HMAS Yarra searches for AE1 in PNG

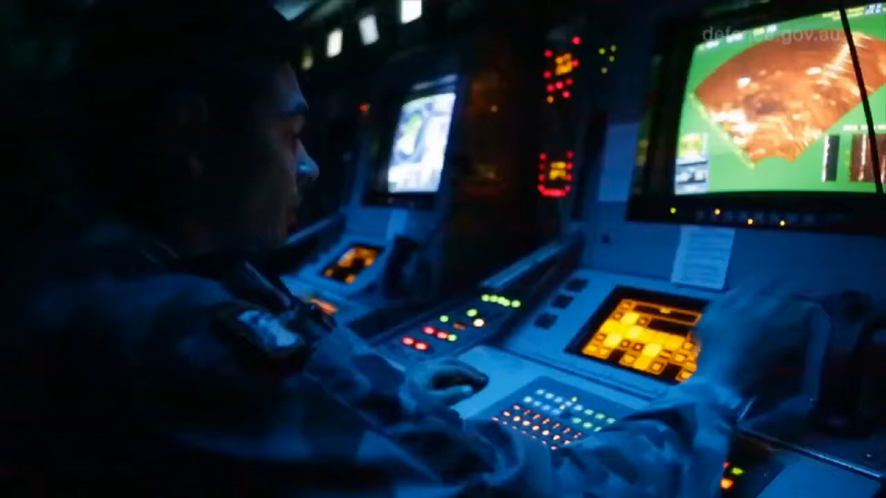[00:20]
which we'll put that down to the depths that we need to look at and then we'll run a navigational track parallel along the coast and use the sonar to look at the seabed up towards the coast.